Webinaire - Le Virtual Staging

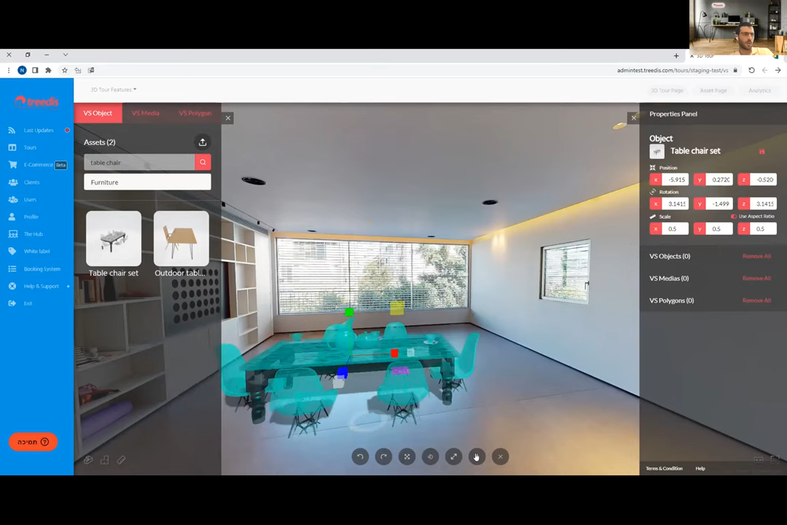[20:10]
nous avons pour l'ajuster on peut l'ajuster en plus petit en plus grand etc etc et nous la sauvegardons on peut la sauvegarder de cette façon là et de cette façon là on attend un petit peu et la table est mise dans la visite virtuelle